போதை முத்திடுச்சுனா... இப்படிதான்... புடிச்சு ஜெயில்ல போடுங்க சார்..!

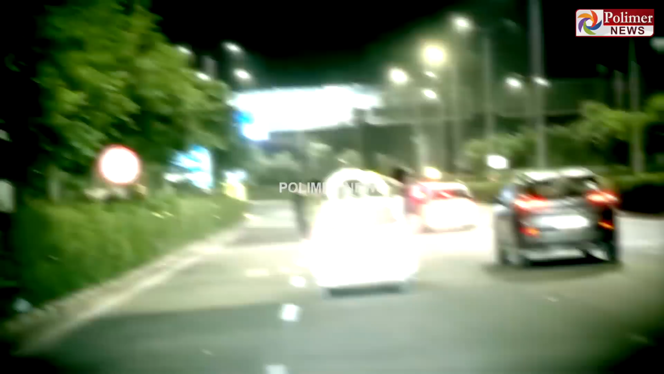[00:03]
ஹரியானாவில் கிர்கானில் குடிபோதையில் ஓடும் காரின் மேல் இளைஞர் ஒருவர் தண்டால் எடுத்த வீடியோ வைரலாகி வருகிறது.